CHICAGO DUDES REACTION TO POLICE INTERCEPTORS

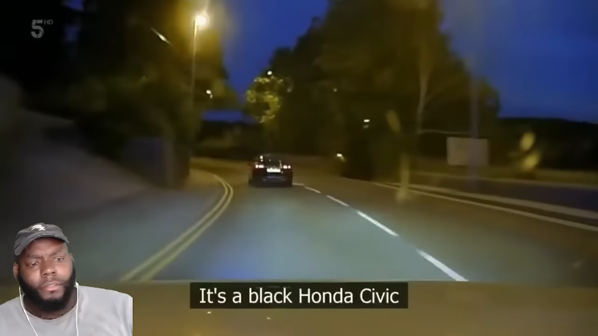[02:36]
The black on the Civic. Came past me with no lights on, tried to flash it to put them on and it took off. We're bound the road.
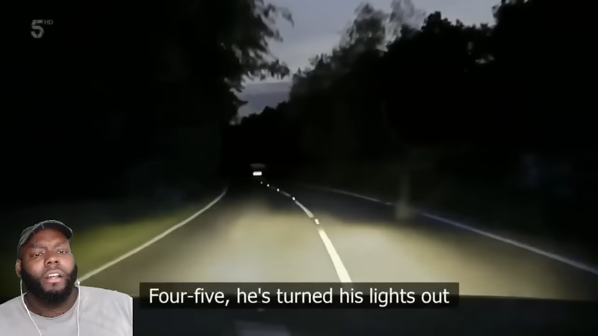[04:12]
4-5, he's turned his lights out. Lights out and high risk. This driver is trying everything to shake off interceptors on the ground. But with a bird's eye view from 1,000 feet. Yeah.
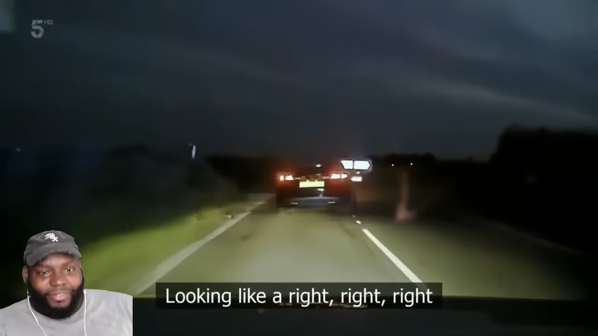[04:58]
confirming right, Chibbit Lane, back towards Wakefield and Barnley Road.
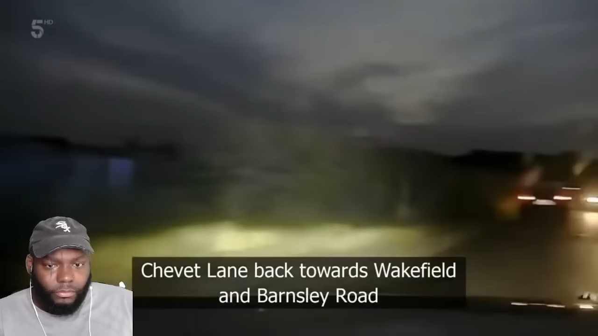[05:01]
Just going in circles.
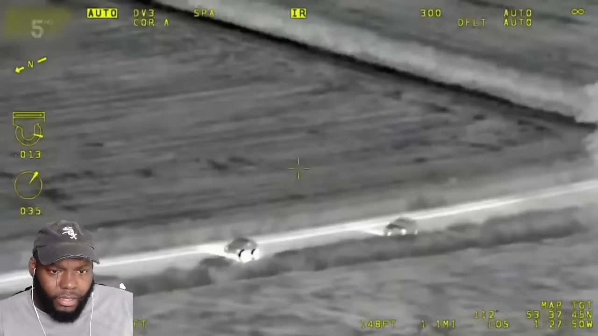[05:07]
Andy, we're just at junction at top of that Andromeda, set Stinger up.
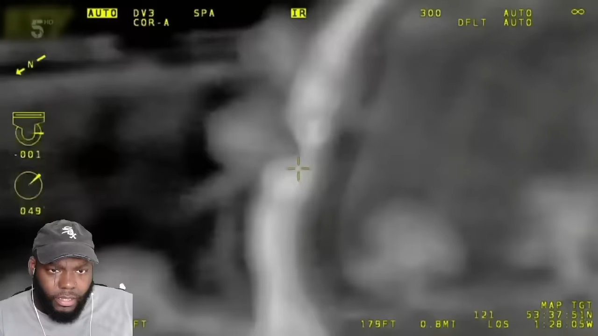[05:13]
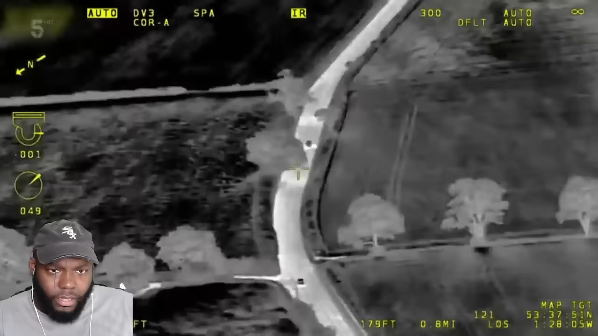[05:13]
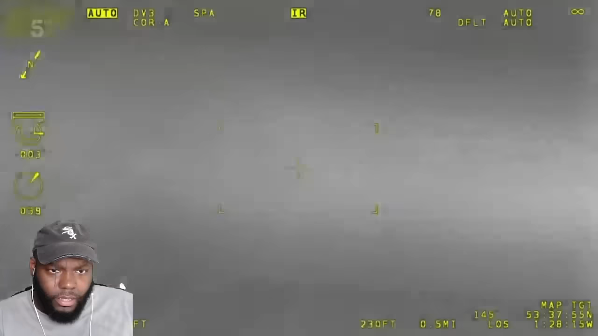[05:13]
I'm not sure if it comes back to Wakefield, I'm trying to get back to local area. Chevet Lane, we're on Chevet Lane, yeah. The plan worked.
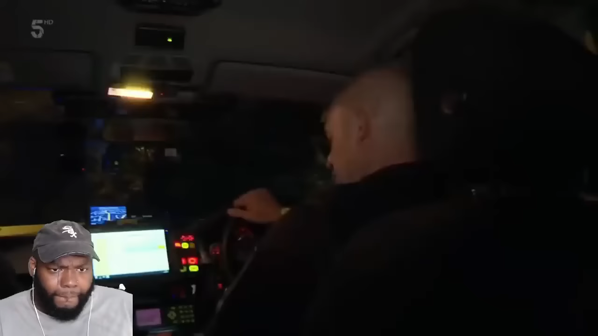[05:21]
The driver is hurtling towards Adie and Sophie head on.
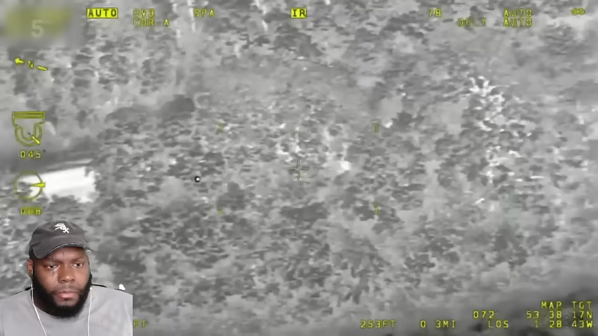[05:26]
Just coming round the corner towards Chevet Lane, crossroads, speed 50 miles an hour. 4-4 with Chevet Lane, jumping from Barnes Road with a Stinger sight.
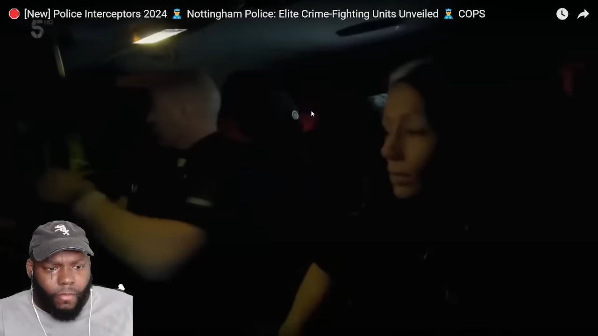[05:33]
It's a race to lay the spikes before the target gets past them.
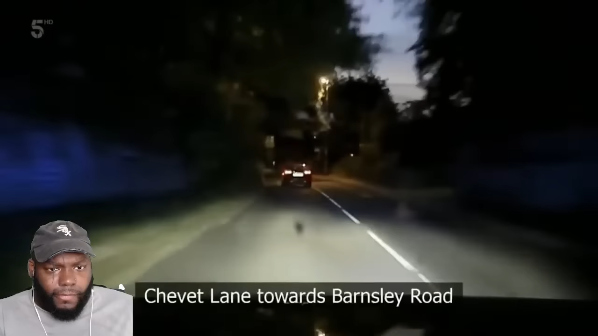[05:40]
Still continuing down Chevet Lane towards Barnsley Road.
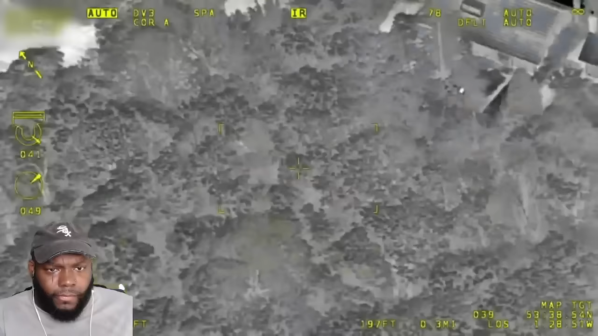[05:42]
Speed is 70 miles an hour in a 30.
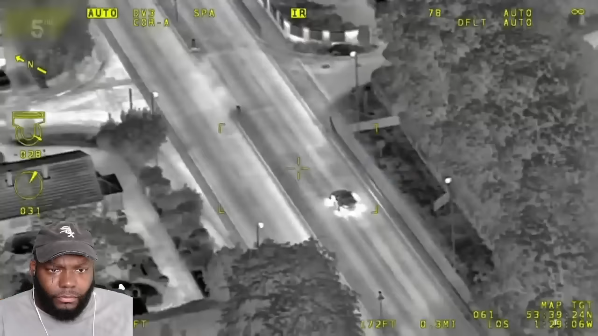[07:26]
I think he's looking to get back across.
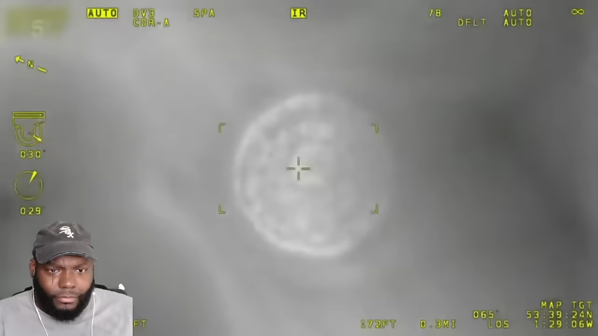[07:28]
Stand by. And we are out and running. Yeah, decamp.